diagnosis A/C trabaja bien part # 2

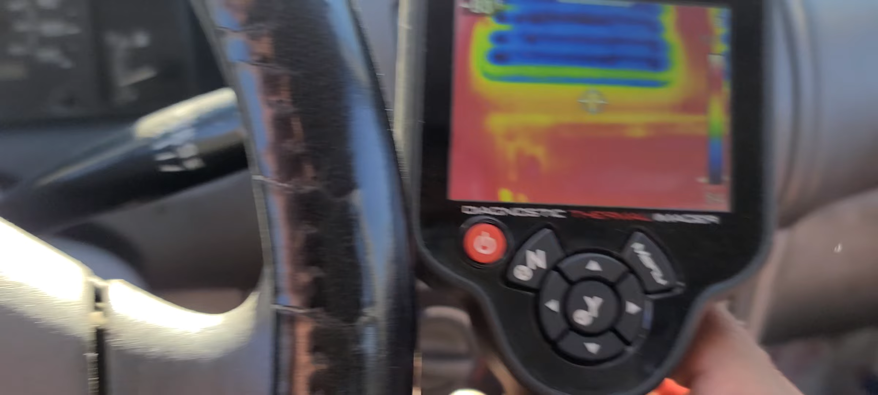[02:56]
Como pueden ver, tenemos 82 Fahrenheit.
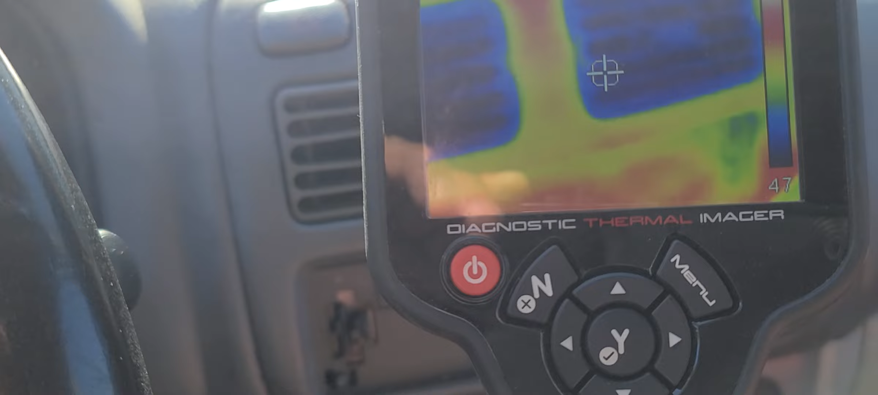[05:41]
Como pueden ver ahí, está bajando, está 40 y algo,
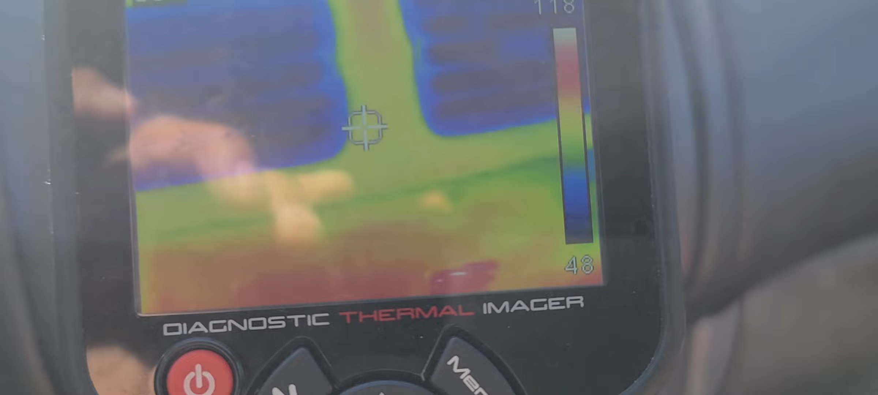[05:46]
48, ya quiere decir que va bajando un poco, ok.
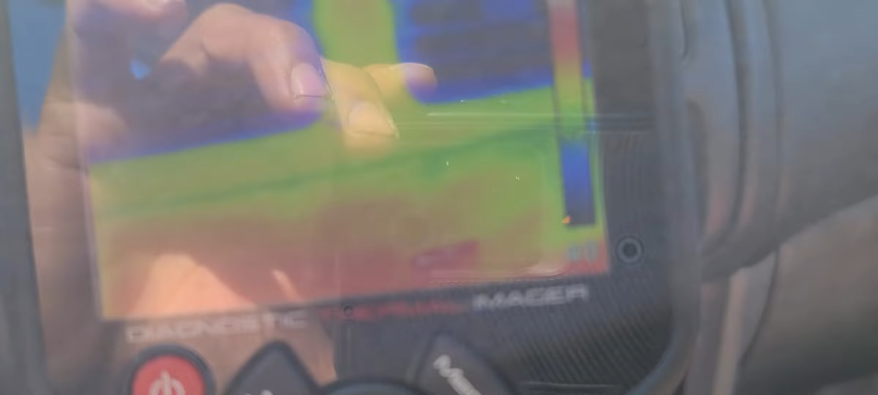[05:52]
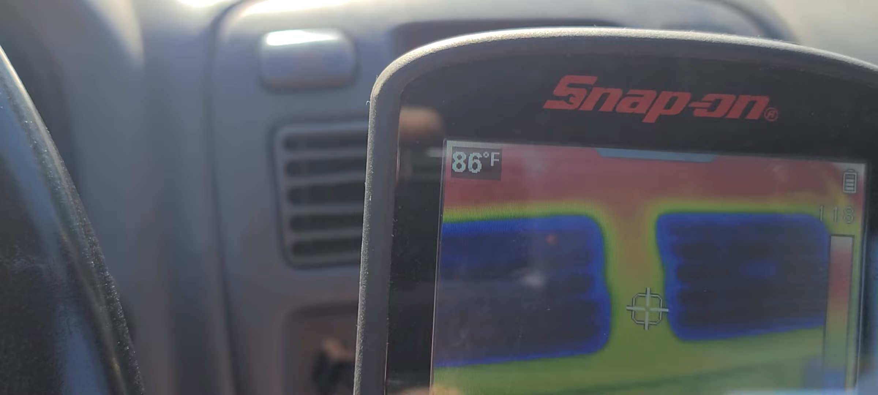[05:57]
On screen: spot 86°F
La temperatura ambiente está 86, como le dije, casi 90.
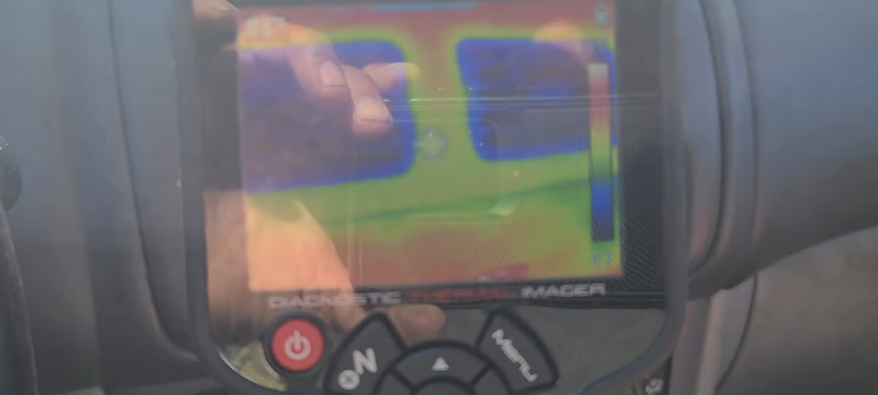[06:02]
Ahí va bajando, ok.
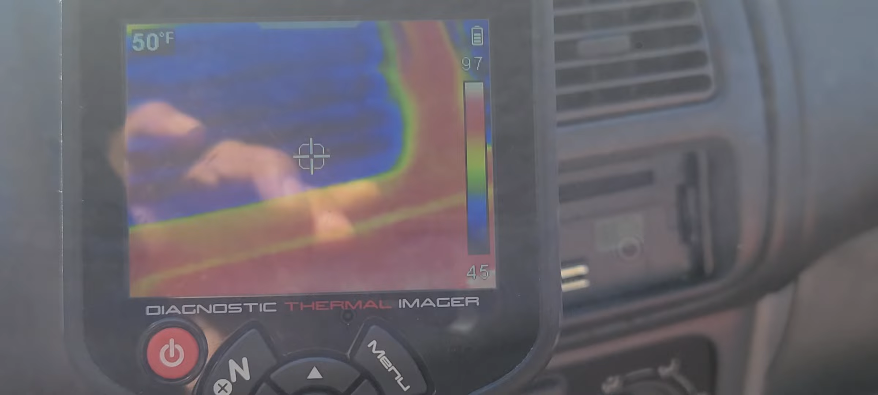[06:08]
44.
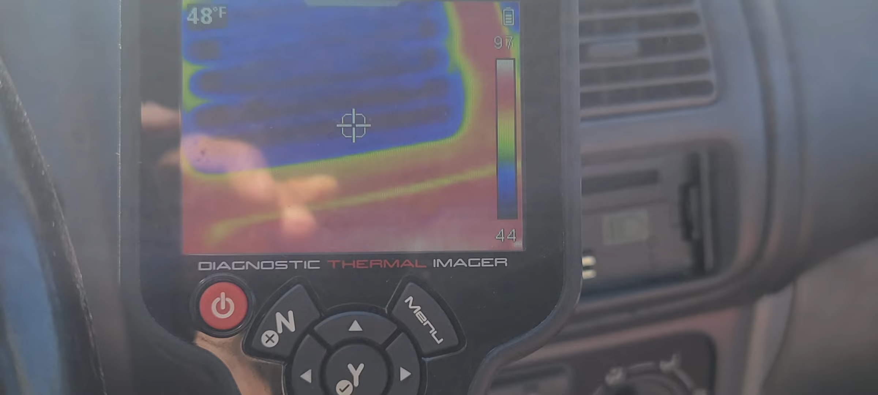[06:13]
On screen: spot 48°F
Vamos a ver si la hacemos que llegue hasta las 40.
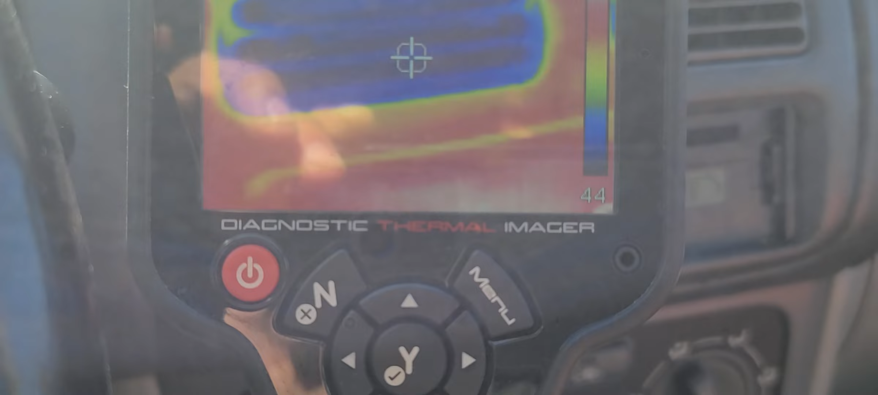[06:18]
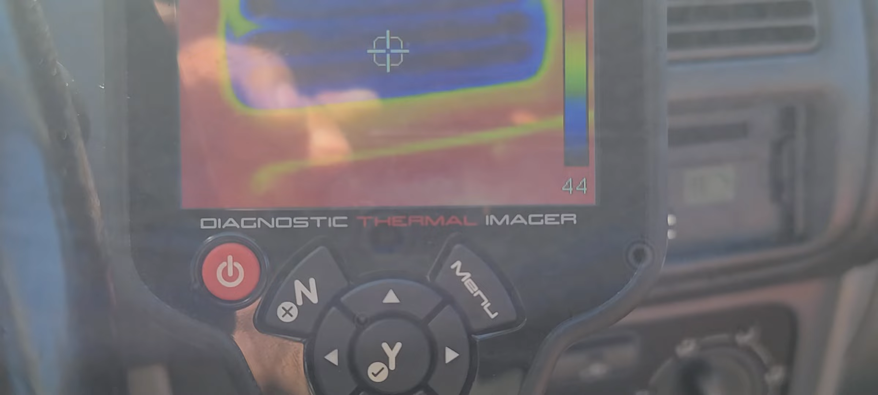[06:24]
43 44 43 44 45. Para como estaba antes, está perfecto, la verdad. Sí.
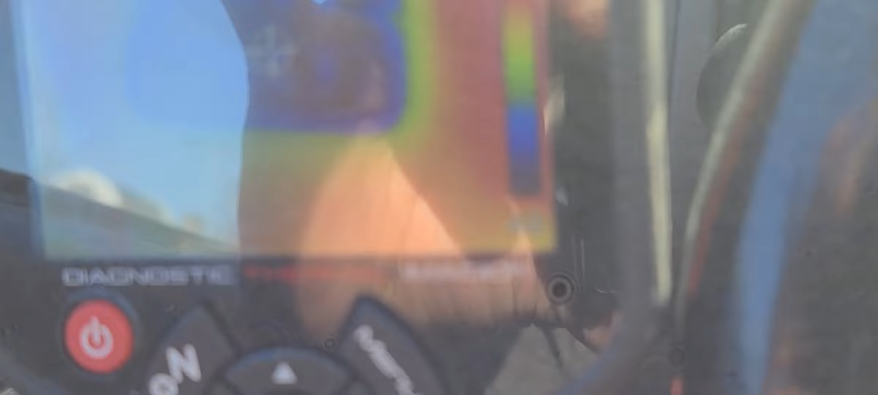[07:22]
Está enfriando muy bien ahorita. Ok. Ahí está.
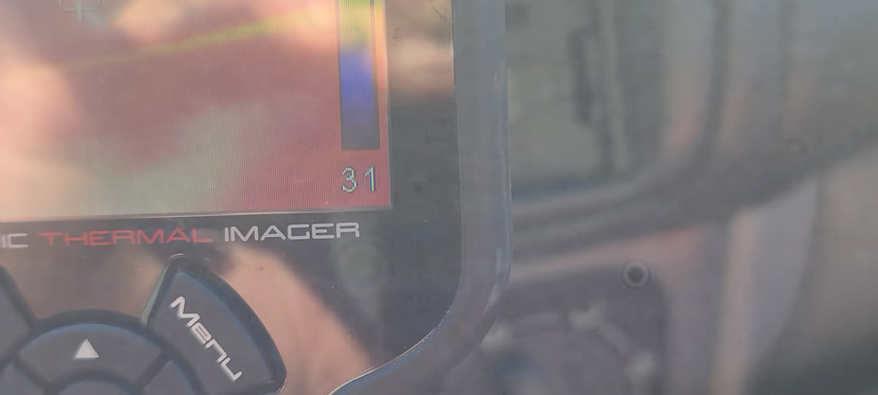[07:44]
29, 30. Wow. Sí, está bien frío. Está súper frío.